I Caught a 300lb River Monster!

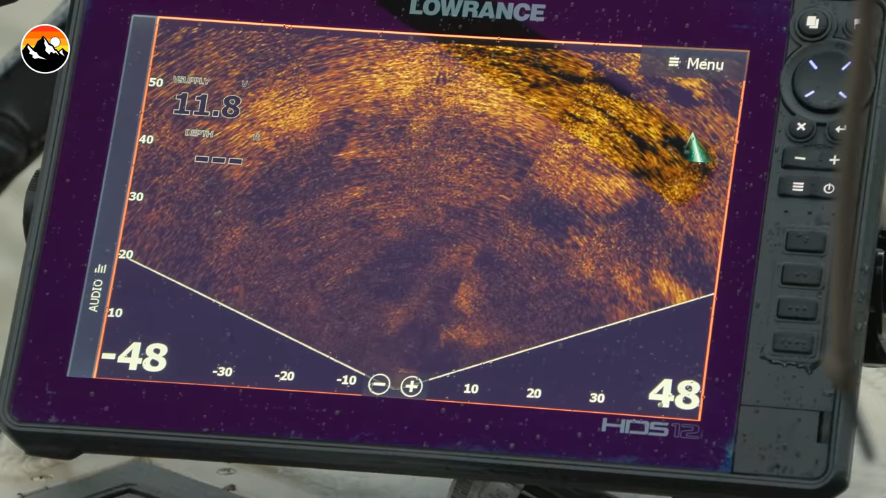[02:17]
These two here are real close to this bait here.
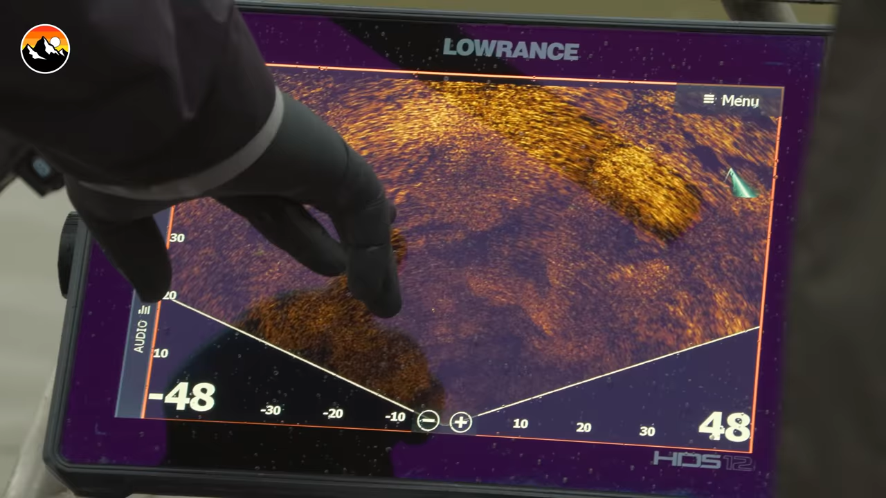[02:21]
They're just sitting beside each other. Just see those two? Yep.
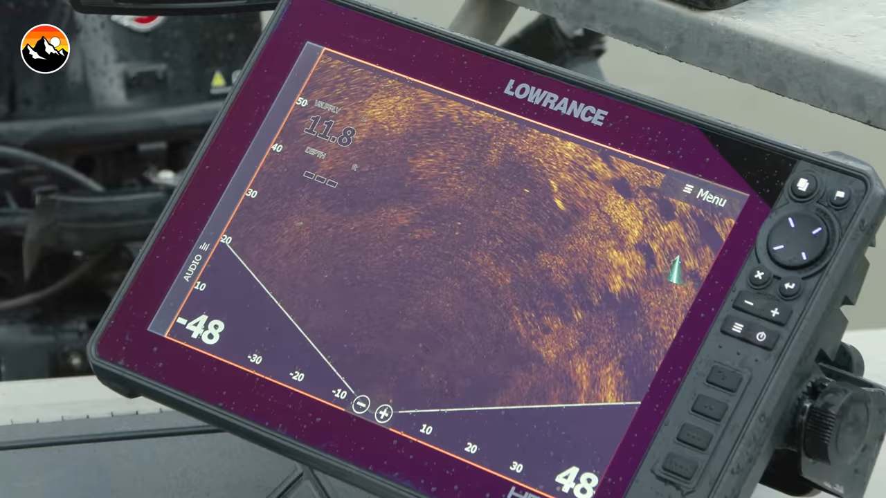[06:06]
So you see that fish on there? I'm gonna try and cast right close to him. Yeah.